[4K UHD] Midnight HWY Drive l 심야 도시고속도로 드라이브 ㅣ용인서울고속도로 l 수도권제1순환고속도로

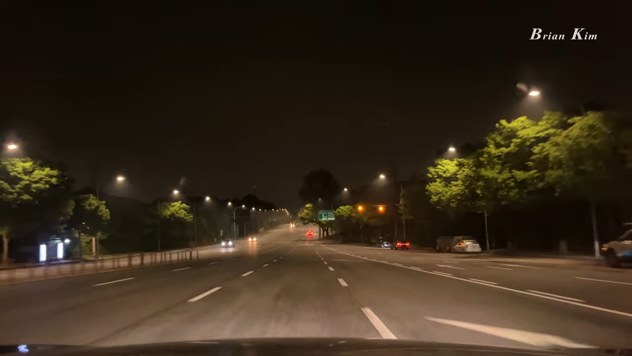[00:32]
60km 과속 신호위반 단속 구간입니다. 이어서 시속 60km 구간입니다.
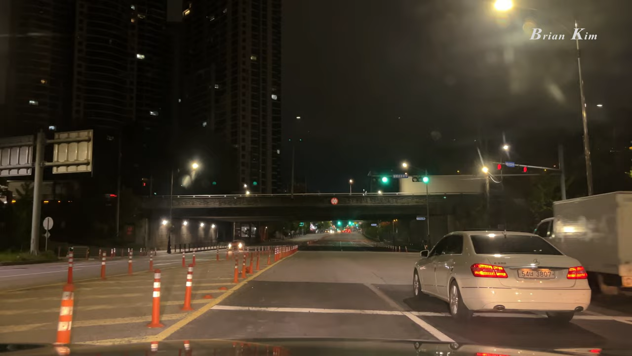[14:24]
잠시 후 좌회전하세요. 이어서 최속 80km 구간입니다.
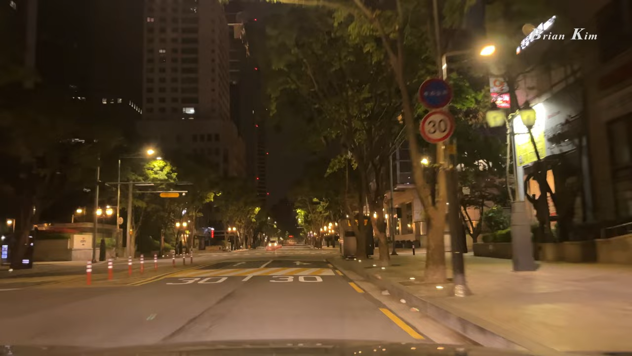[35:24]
과속 방지턱이 있습니다. 과속 방지턱이 있습니다.